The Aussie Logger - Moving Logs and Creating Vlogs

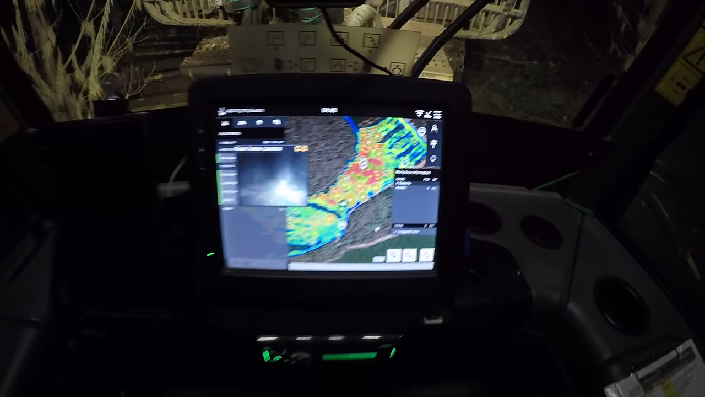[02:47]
So where it's green we're all good. But where it's red normally over about 20 degrees.